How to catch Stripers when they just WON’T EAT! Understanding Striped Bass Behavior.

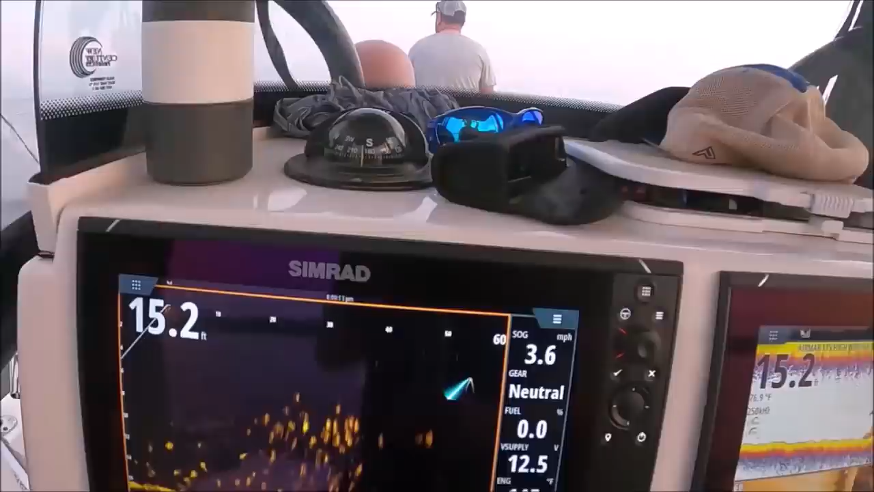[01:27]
On screen: depth 15.2 ft, speed 3.6 mph
just barely mouth it so there's that live sonar look at that right there now to the left
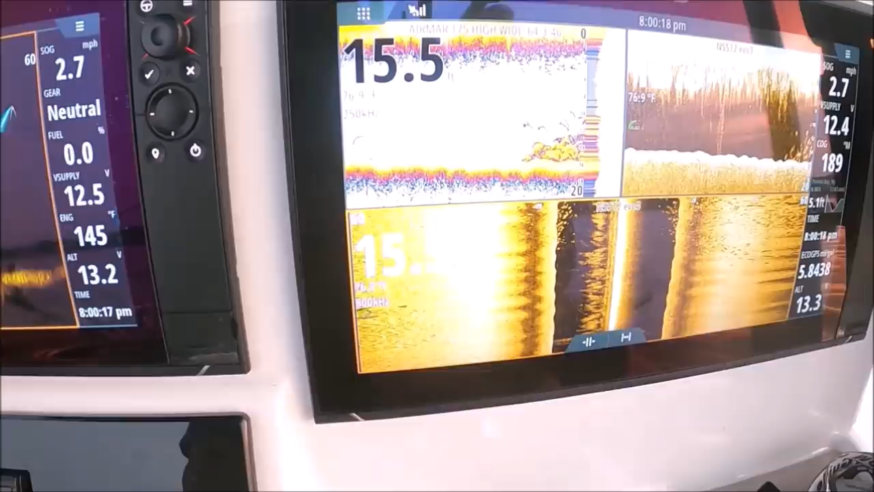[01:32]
of this screen i'm sorry let me show you this real quick look at that look at the side scan how many fish are there
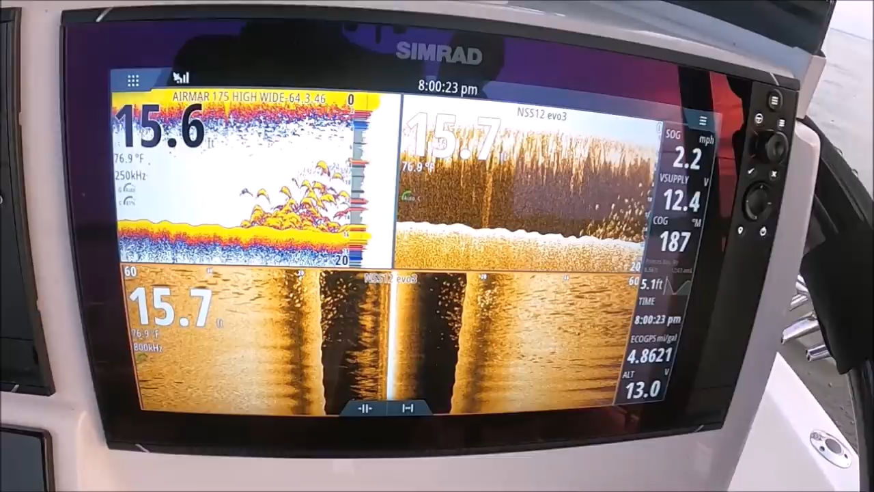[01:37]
On screen: water 76.9°F, speed 2.2 mph
that is a massive massive school so you'll see the jig going up and down here that is the
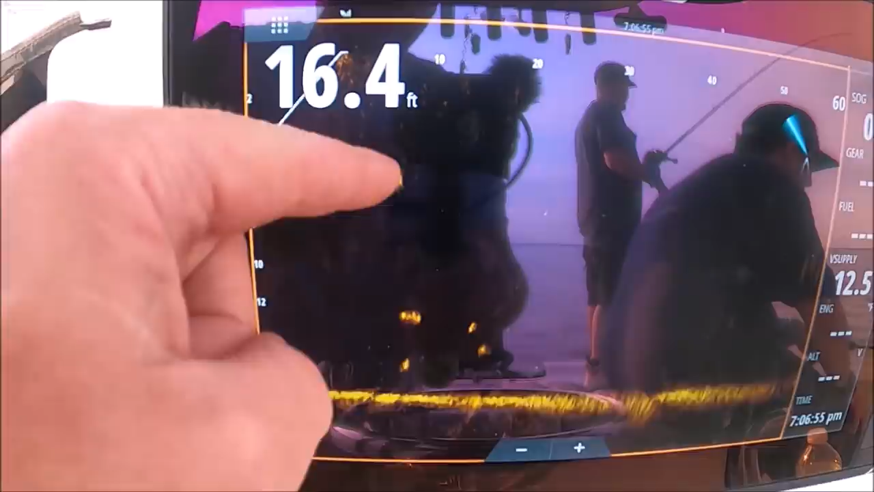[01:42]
On screen: depth 16.4 ft
active target sonar and all the way to the left where that jig is going up and down that's the bow of the boat so you can see that's my nephew up there that's his jig going up and down okay now all the way to
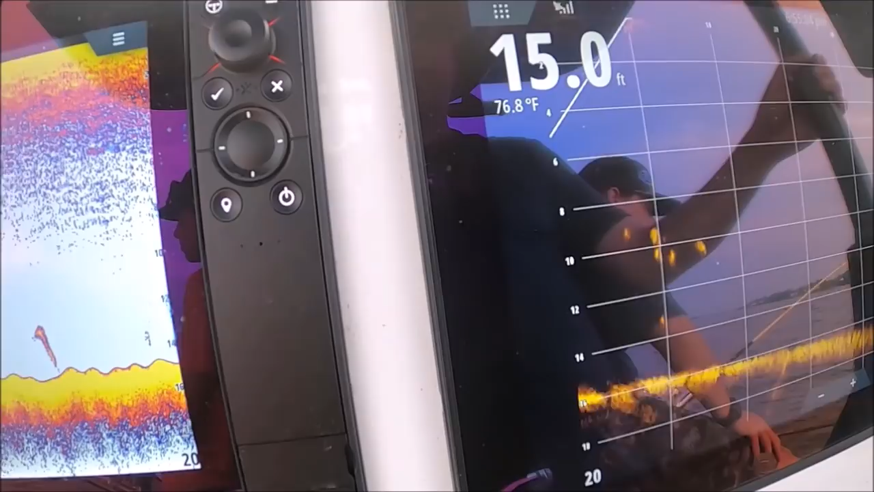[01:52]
On screen: depth 15.0 ft, water 76.8°F
the right of the screen is further away you know so it's forward looking but you
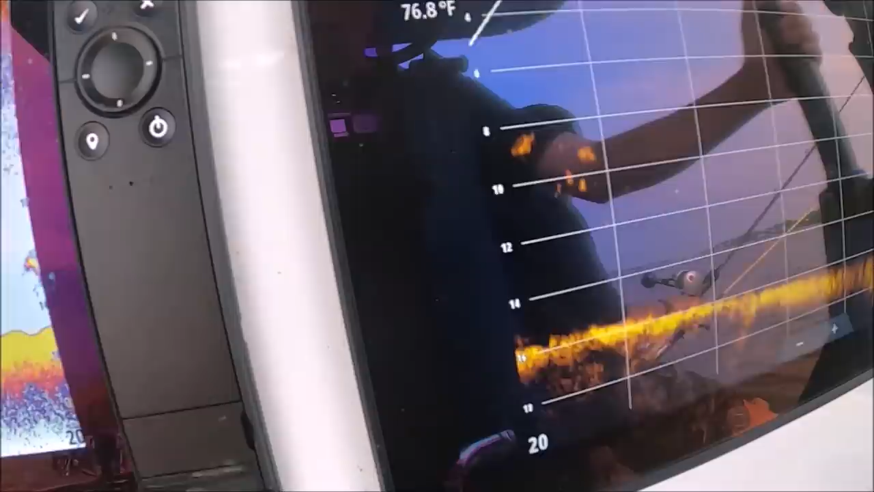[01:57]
On screen: water 76.8°F
know jig going up and down is right below the bow look at all the fish looking at that jig
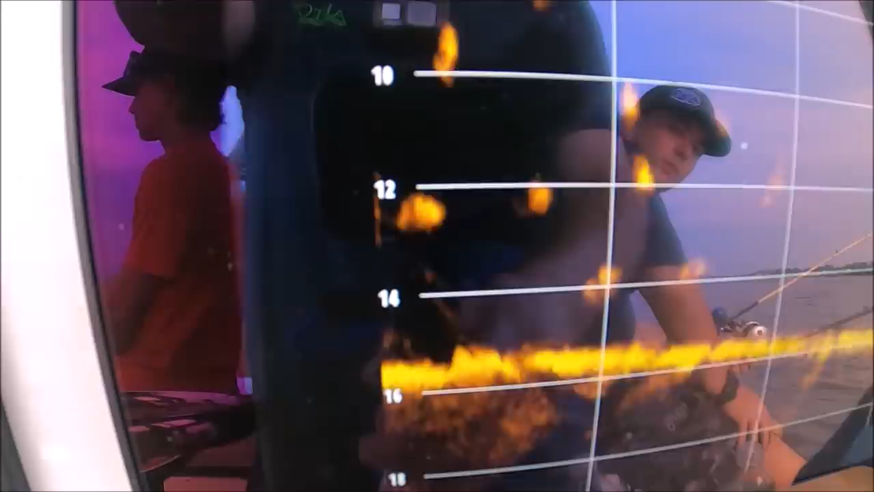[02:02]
they are all around it they are enamored with it they they are just absolutely obsessed with it they're watching it but they
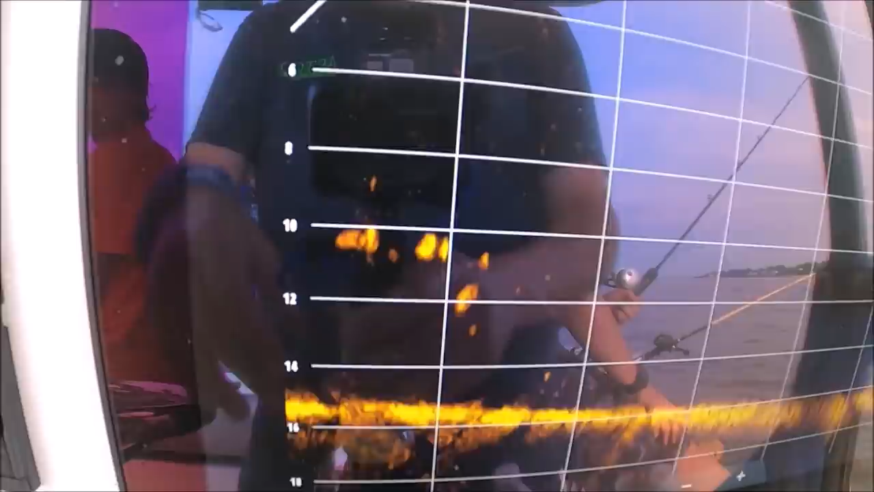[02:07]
won't attack it now they'll gently mouth it once in a while if you see this and
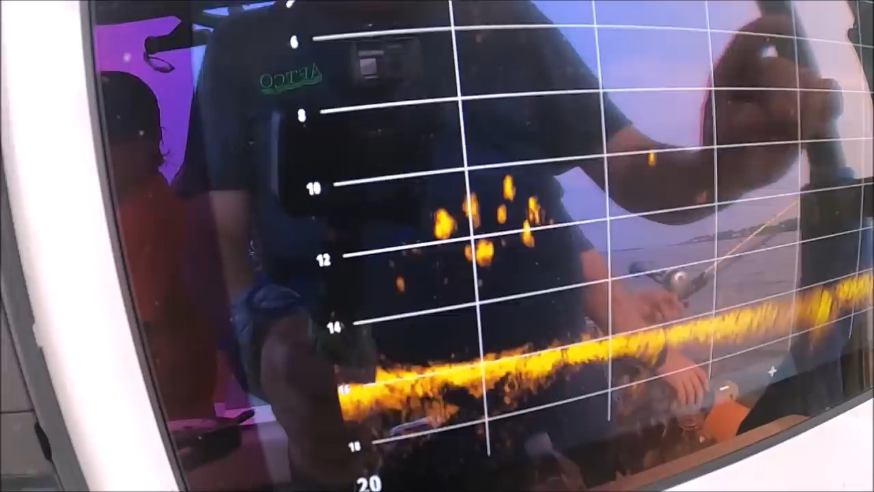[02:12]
really watch close i have hours of footage of this day i mean they just won't touch the spoon they won't attack it look at them following it more and more stripers come the more he jigs it but they won't attack it
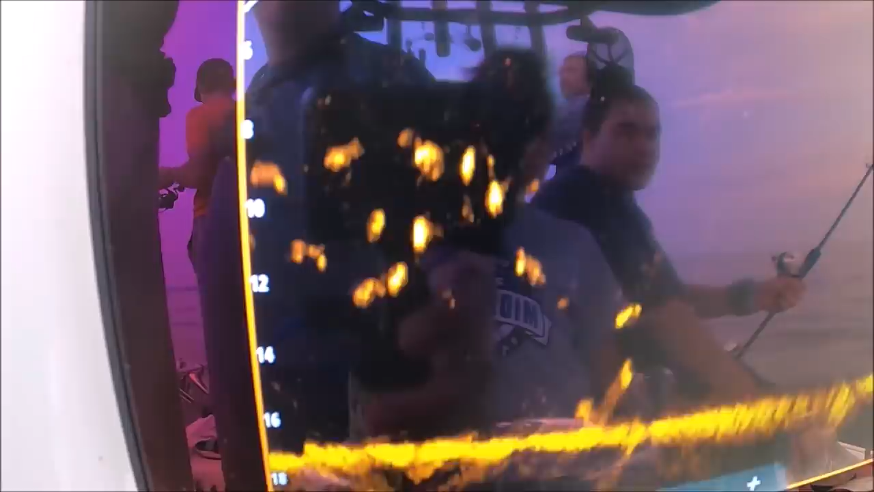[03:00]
count them up it was like this all day long so uh watch here you can see my son there on the left side he's jigging up a spoon
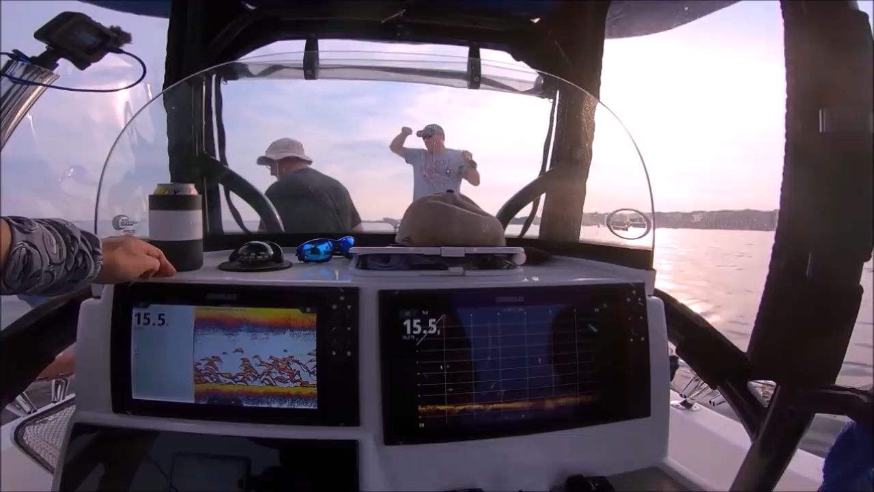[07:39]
right as he's bringing the fish so there he is bringing the fish the blue fish in look at the screen guys look at all those fish okay
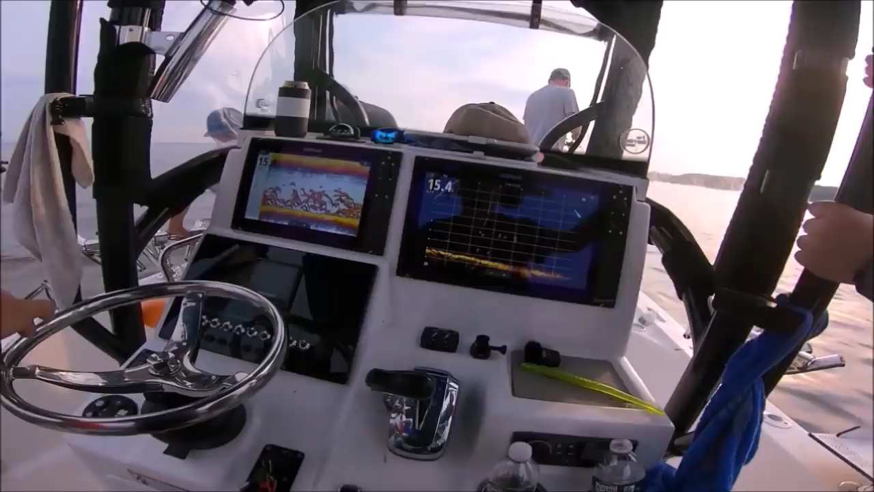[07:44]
so the fish is shaking right now on the deck making noise i can't really see it but i'm but trust me that's what's happening fish is trying to be unhooked while they're making noise they're all talking and they've got something noise and wham here it is you can see the blue fish struggling